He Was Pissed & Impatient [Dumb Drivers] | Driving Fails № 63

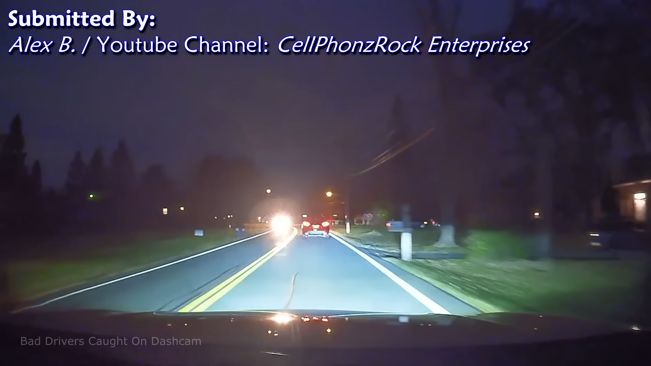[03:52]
I got permission to leave early. What are you doing? If you're going to slow down for no reason, at least pull the fuck over. Not you, I'm talking about the person in front of me. They just slow down for no reason. No indicator, no nothing.
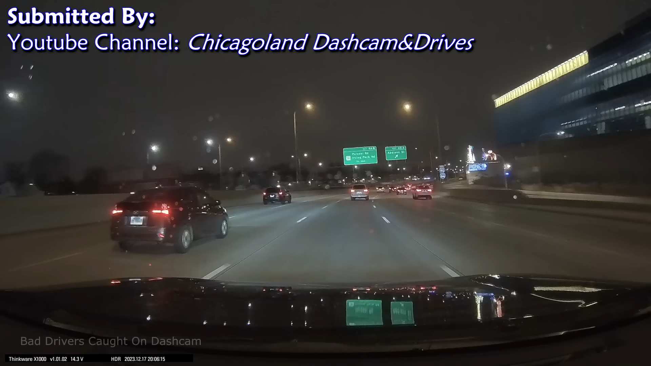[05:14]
You gotta wonder how a blind person knows when to stop wiping. Or how an idiot, like you're about to see, makes it this far in life without self-destructing. Traffic is slowing down on the right lane, but this life's wonder isn't paying attention.